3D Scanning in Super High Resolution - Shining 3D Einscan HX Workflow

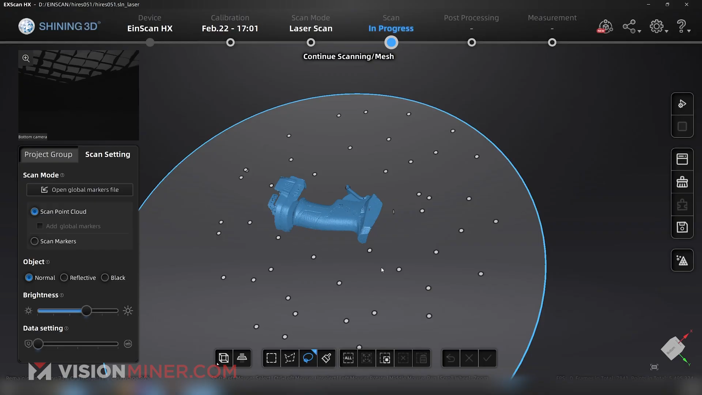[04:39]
Okay, so we got our mesh.
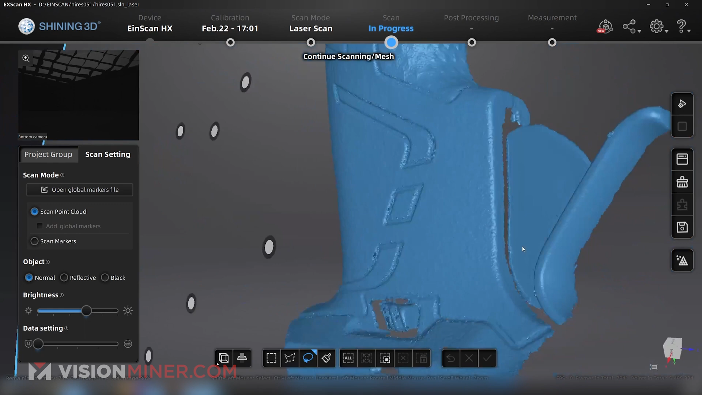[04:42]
Now I'm going to zoom in here and it looks like we've got some pretty good detail. You can definitely make out the pluses on that area.
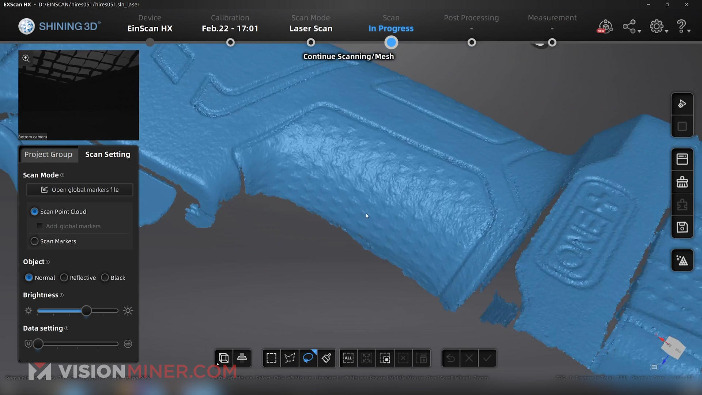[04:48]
It's not perfect, that's for sure.
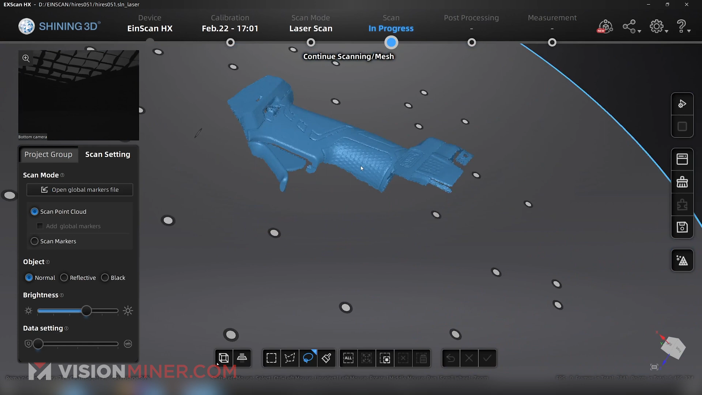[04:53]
But if I zoom out, you can still make out that texture. So 0.05 millimeter point distance, not bad.
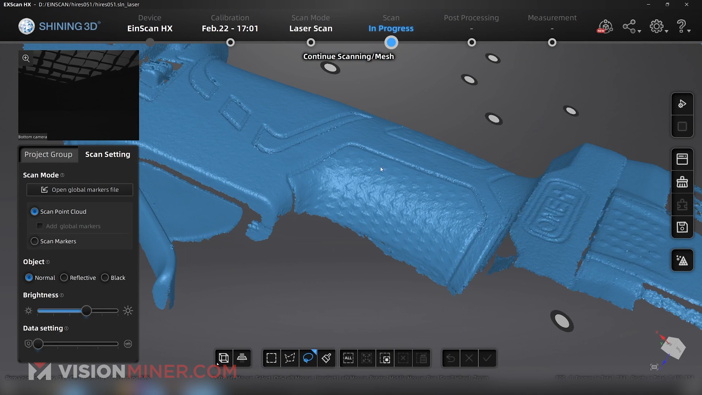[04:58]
So let's mesh the model and see what comes out of that.
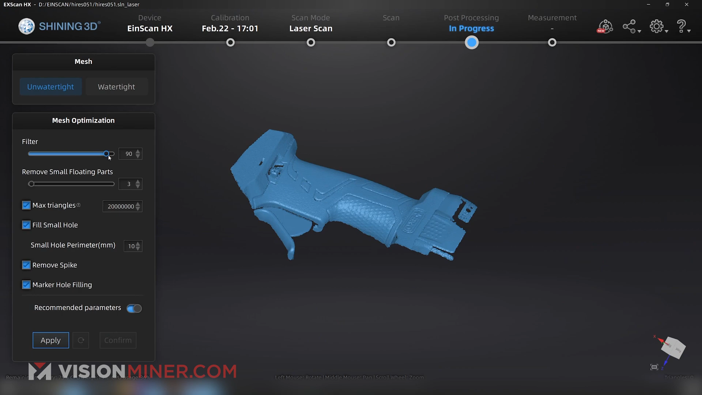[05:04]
I'm going to turn my filter all the way down so it doesn't do anything special to it and hit apply.
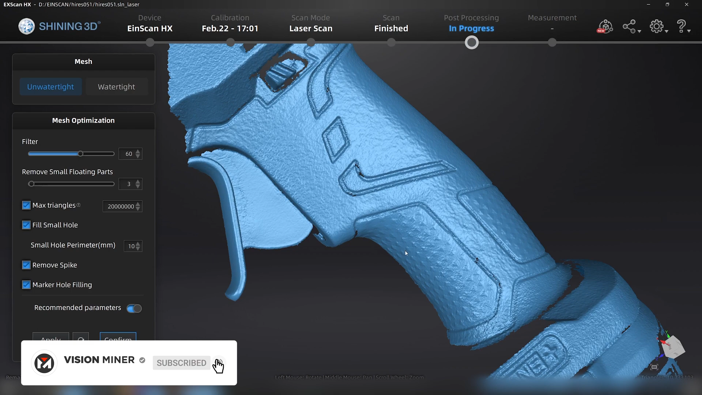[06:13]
Pretty similar did definitely smoothed out some of the jagged stuff a little bit, but we did lose a little bit of the definition of those little plus marks in there,
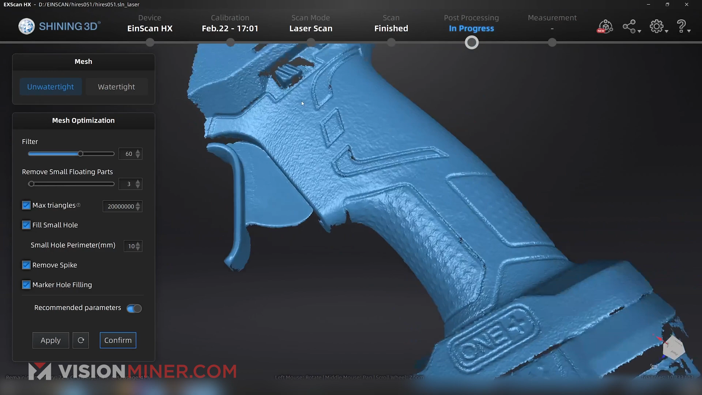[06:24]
but we still got quite a bit of texture on there. Interesting.
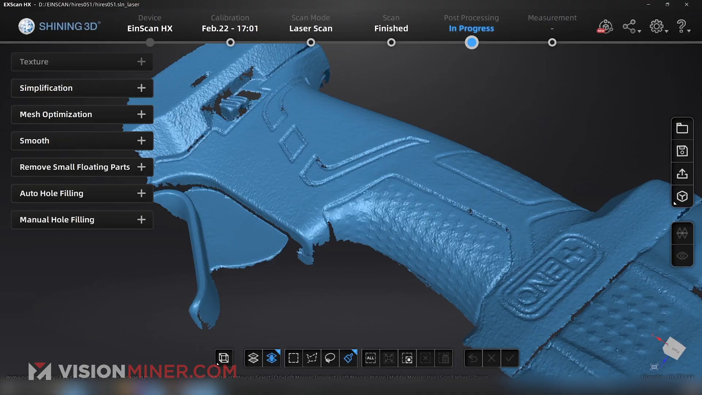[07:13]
confirm, then I'm going to go back, delete this mesh data,
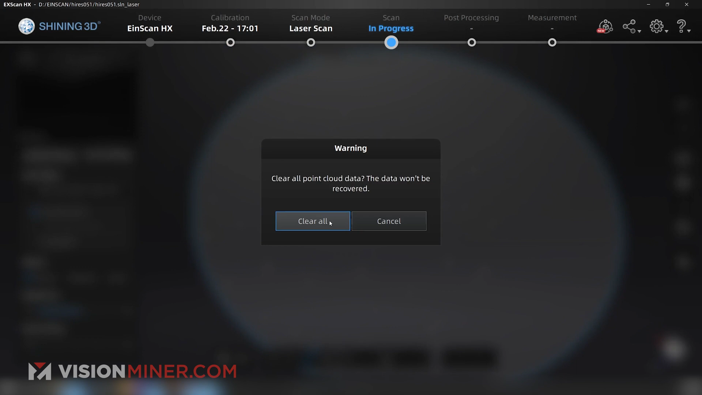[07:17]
delete my scan, and then back to laser scan. So just to demonstrate this real quick, so you see what I'm talking about, I'm going to go back and make a new laser scan, but I'm going to do it at one millimeter accuracy. Accuracy is the same at 0.04 millimeters,
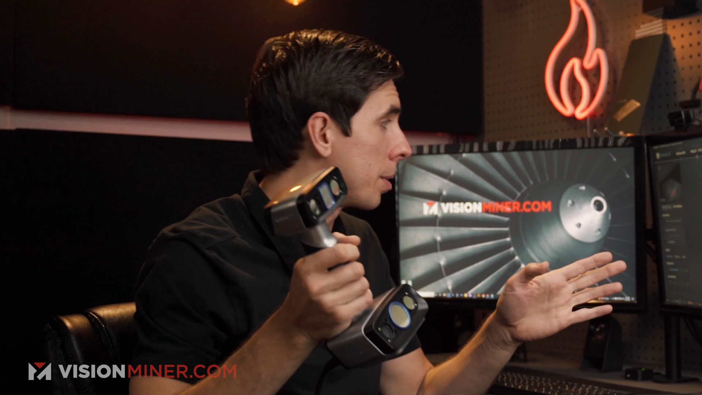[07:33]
but the resolution of the scan is now one millimeter.
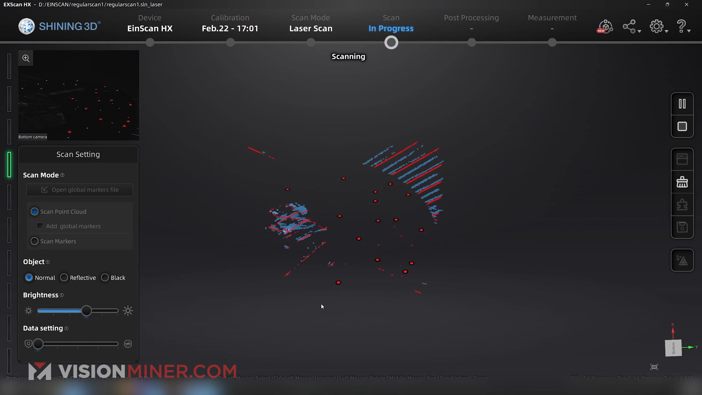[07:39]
So I'm just going to hit preview and hit go, and we're going to see how fast this thing picks up. Yeah, look at that.
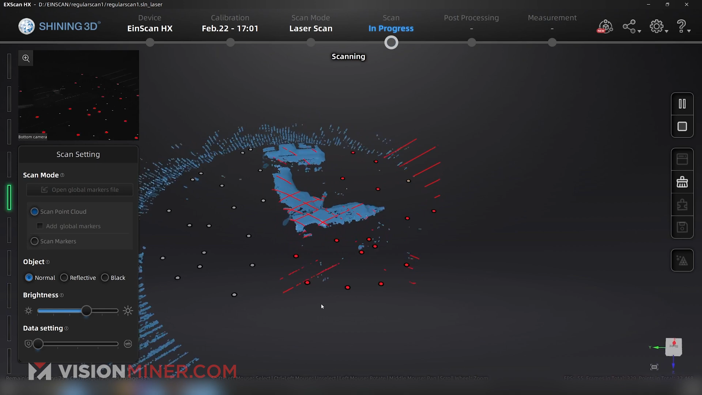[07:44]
That is definitely getting points very quickly.
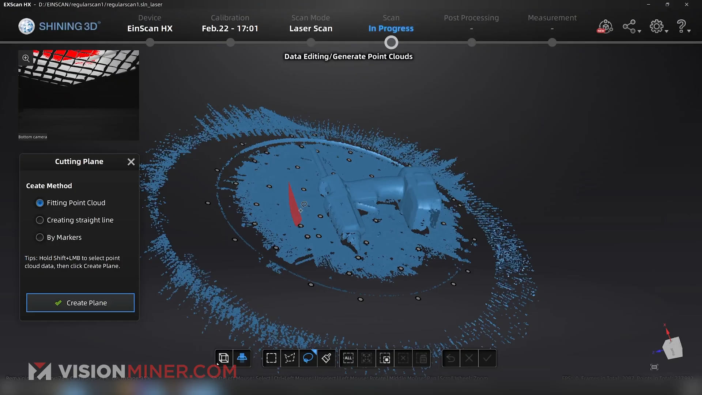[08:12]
create the plane, move it up, get rid of some of that so we can really look at it.
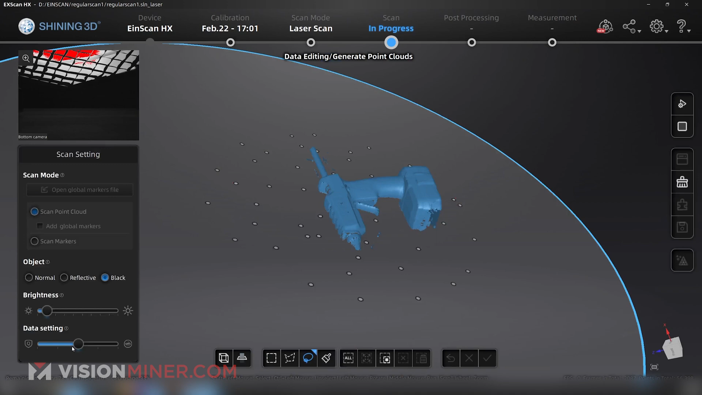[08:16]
All right, as you can see, it is much lower resolution, but we did it in like 15 seconds.
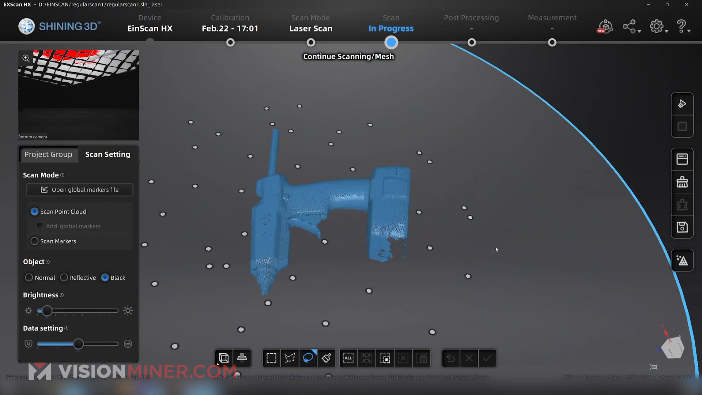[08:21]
That is pretty awesome.
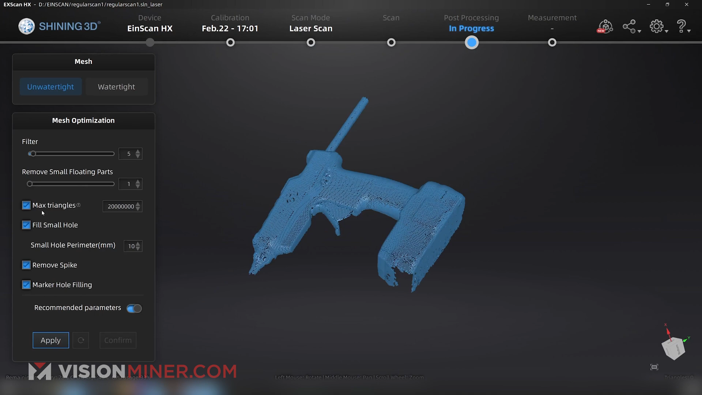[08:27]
So I'm going to go mesh model real quick, unwater tight. Let's just see what that looks like.